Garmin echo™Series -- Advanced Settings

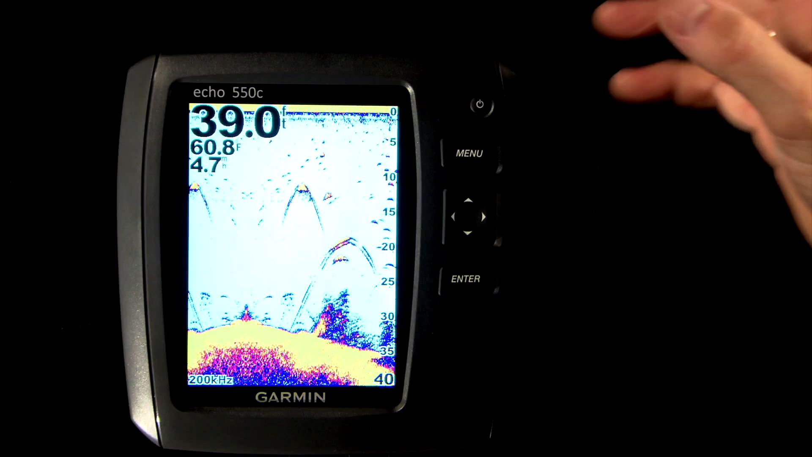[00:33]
On screen: water 60.8°F
but there are some advanced settings in the setup menu that you may want to adjust to suit your personal use.
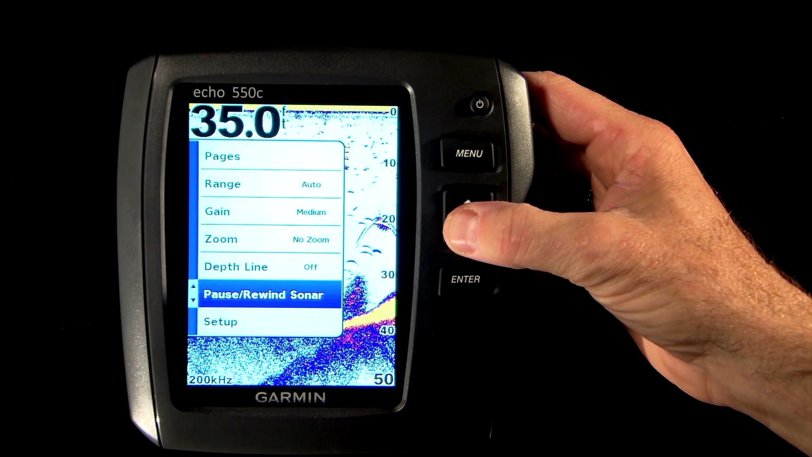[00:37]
We'll show you some of these settings and help you get the Echo Series customized to work best for you.
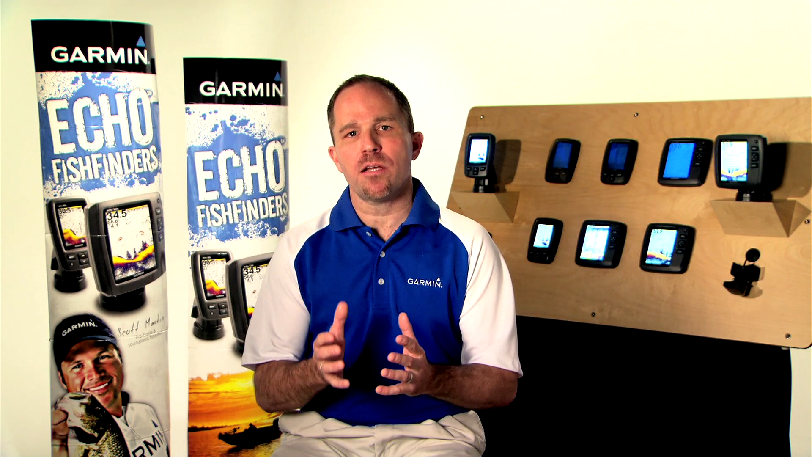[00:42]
So let's get into the advanced settings by hitting the menu button, toggling down to the setup option, and hitting enter.
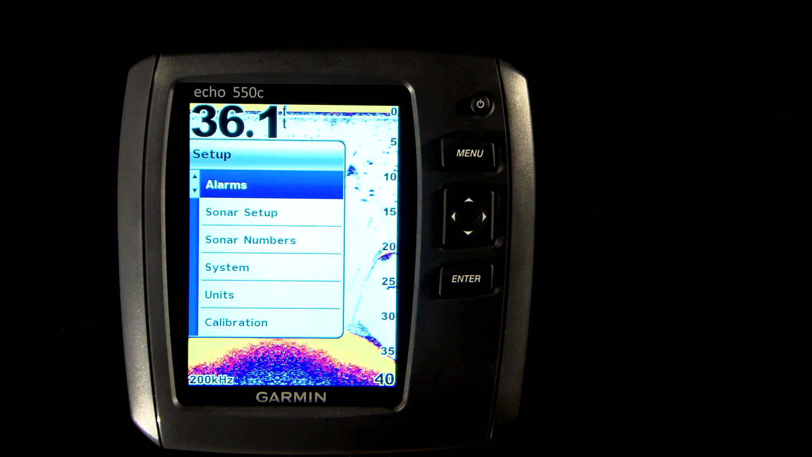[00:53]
On screen: depth 36.1 ft
The first item on the setup menu is alarms. You can ask the Echo Series to alert you to shallow water so you know if the water is getting too skinny for you,
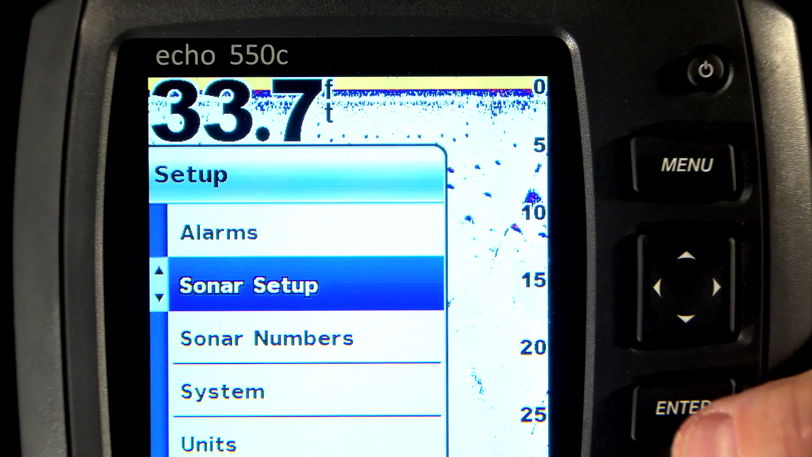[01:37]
First off, you can change the frequency of the transducer from 200
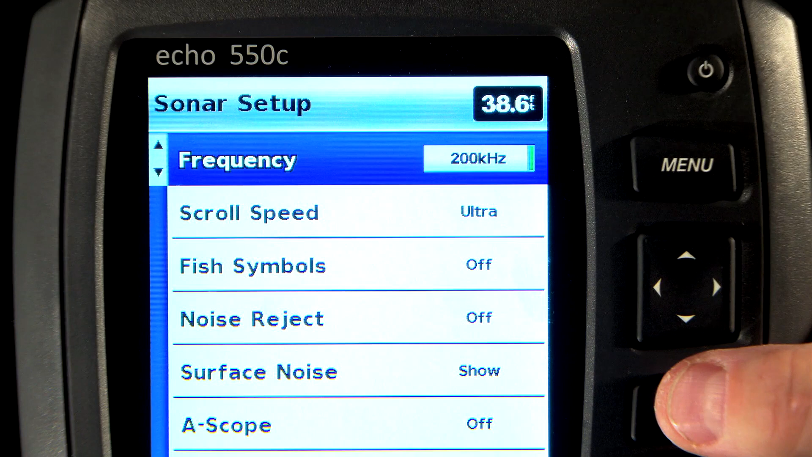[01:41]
kilohertz to 77 kilohertz and back again if your Echo Series has dual frequency capabilities.
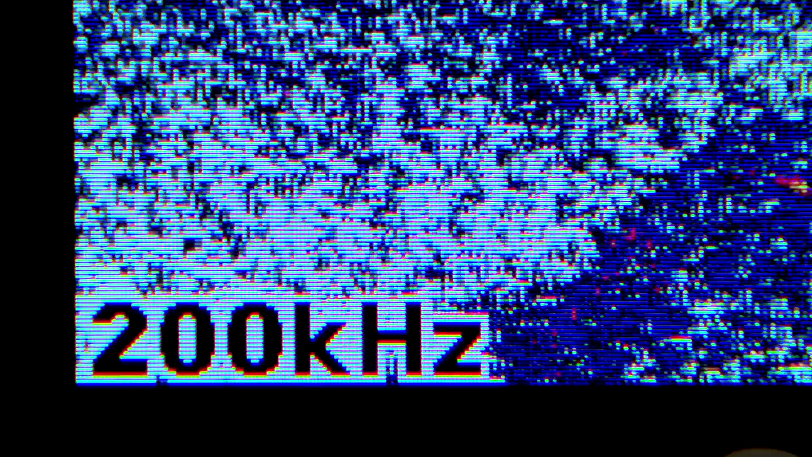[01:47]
Remember that 200 kilohertz is better for shallow water while 77 kilohertz has a wider beam angle and is excellent for searching for fish and structure.
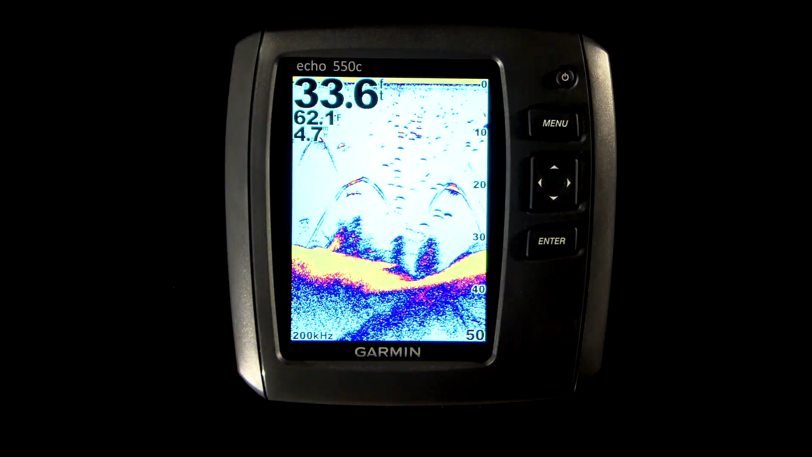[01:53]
On screen: water 62.1°F
You can also go into scroll speed and choose a higher scroll speed to see more detail,
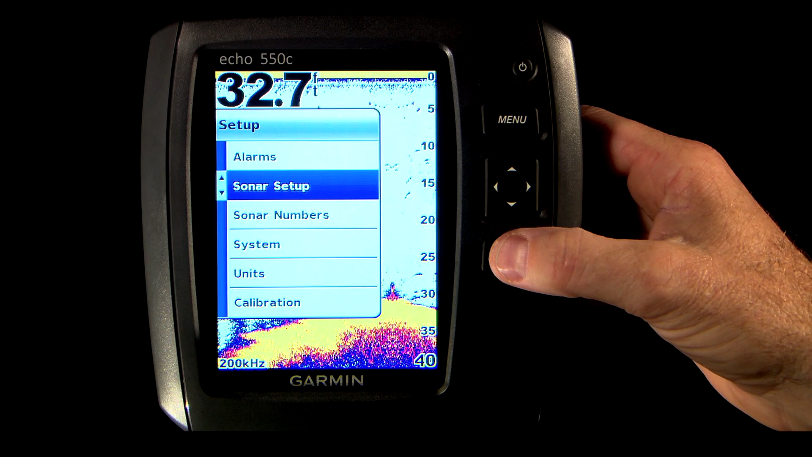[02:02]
especially while moving or trolling, or use a slower scroll speed to keep the sonar images on screen longer.
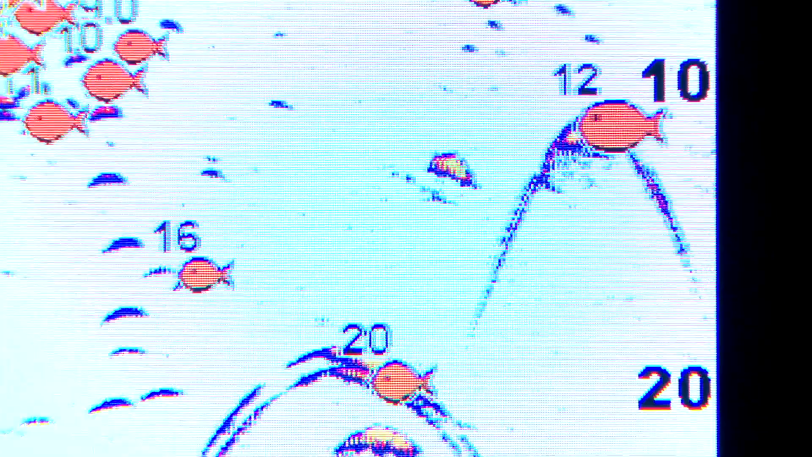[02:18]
You can even show the depth reading for that fish and show the sonar return or arch at the same time.
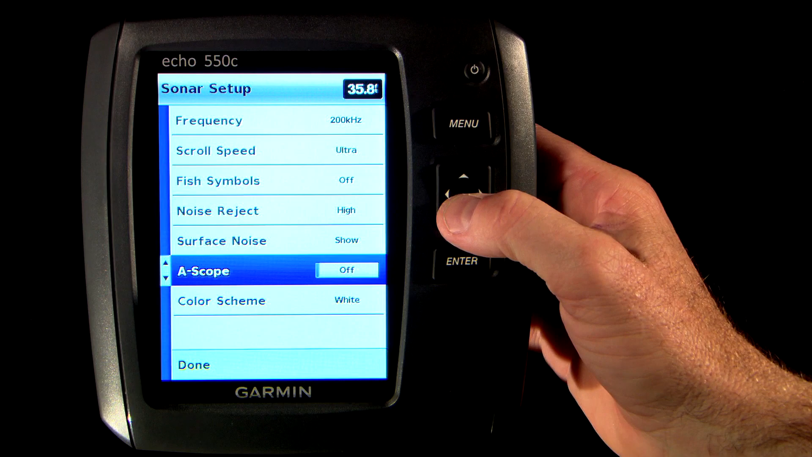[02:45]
The color scheme option allows you to choose between a white background with yellow targets and a blue background with red targets.
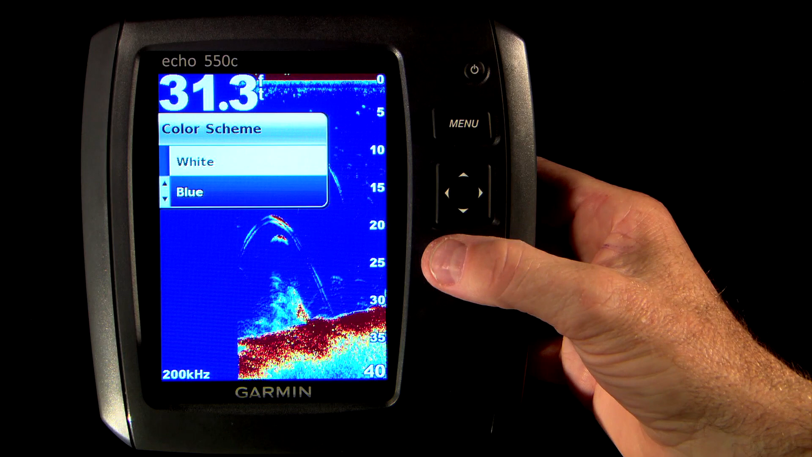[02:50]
On screen: depth 31.3 ft
This is just personal preference.
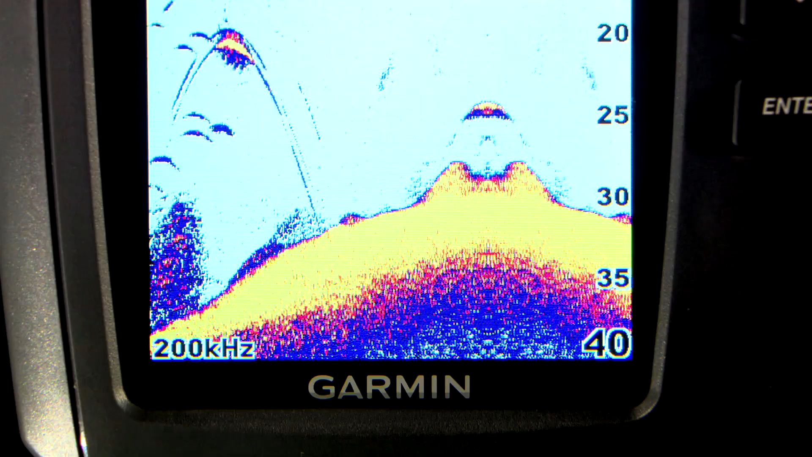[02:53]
Try them both out and see which one works best for you. The last option under sonar setup is split size.
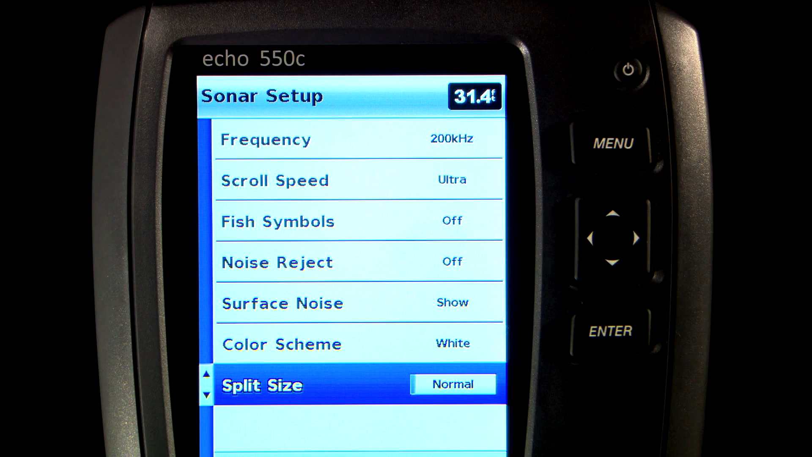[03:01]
This would apply when you choose the split zoom or split frequency screens. The normal setting splits the screen 50-50 while the large setting creates one large and one small window.
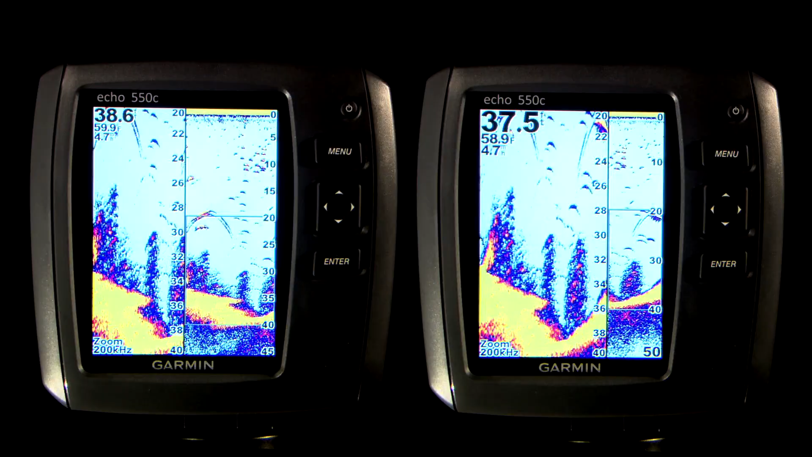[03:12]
The sonar numbers option allows you to change the size and quantity of information that shows on screen here.
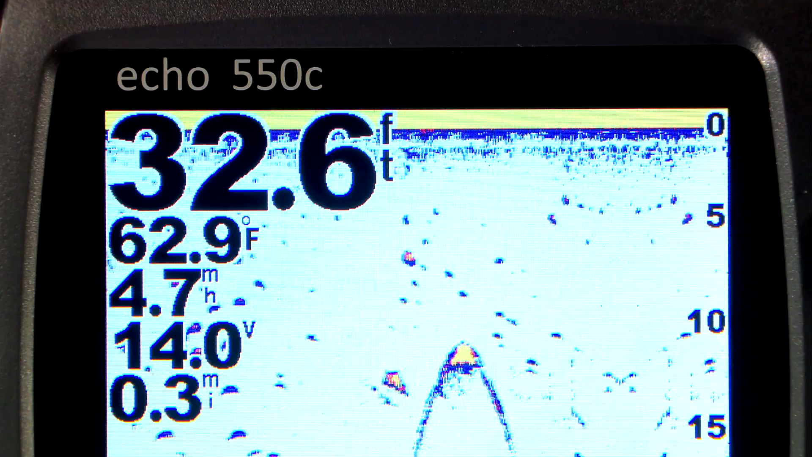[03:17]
On screen: depth 32.6 ft, water 62.9°F
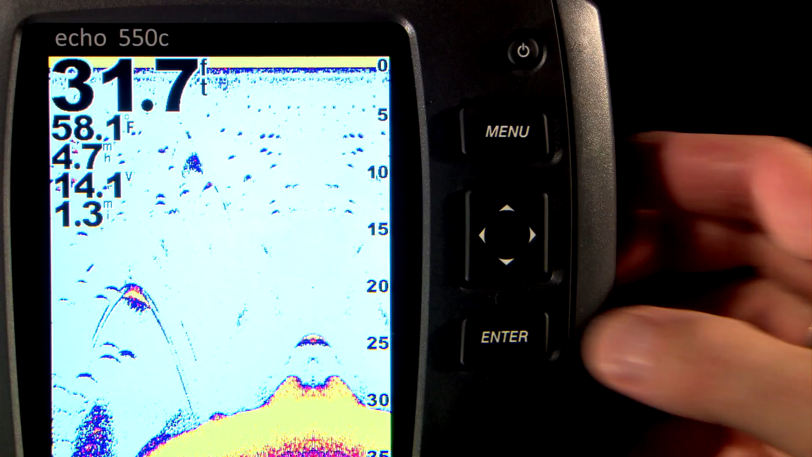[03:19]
On screen: depth 31.7 ft, water 58.1°F
Hit menu, setup, and sonar numbers.
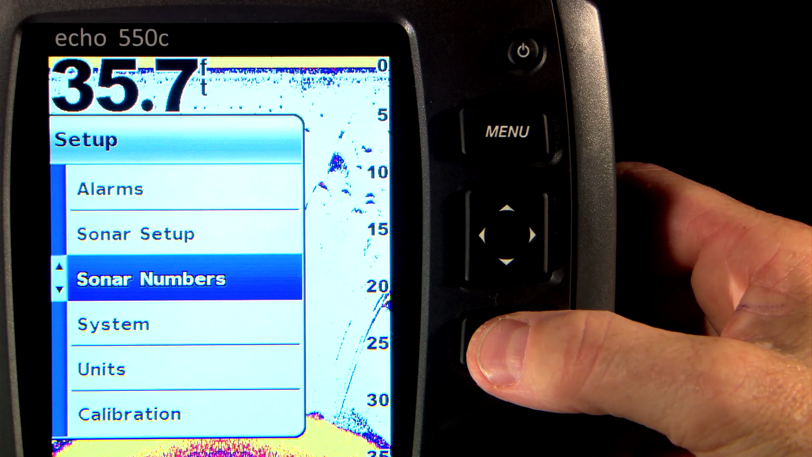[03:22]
On screen: depth 35.7 ft
You can choose from small, medium, and large fonts as well as turn on or off additional information such as water temp, battery voltage, water speed, and the odometer.
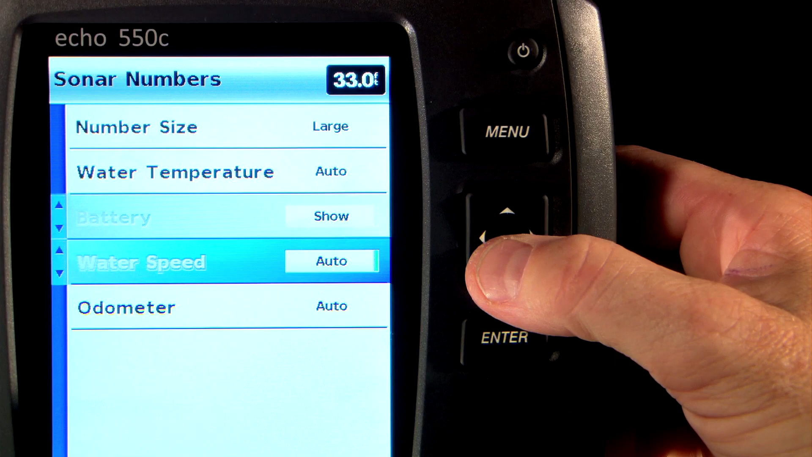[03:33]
The system option allows you to make system-wide
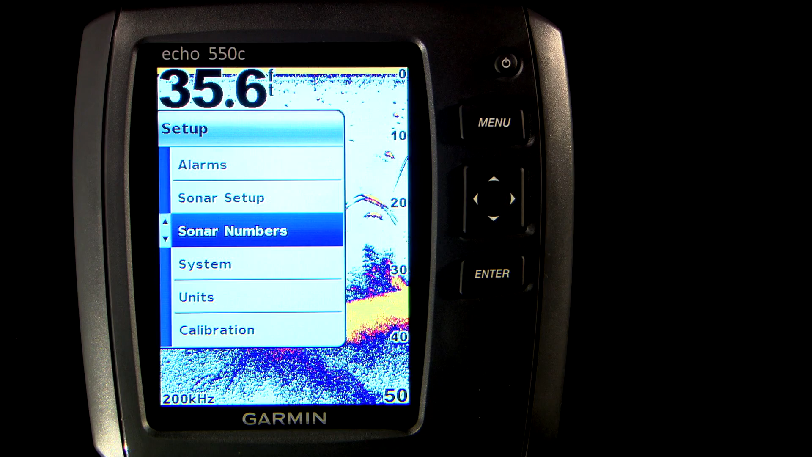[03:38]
On screen: depth 35.6 ft
changes to your display including changing the language displayed,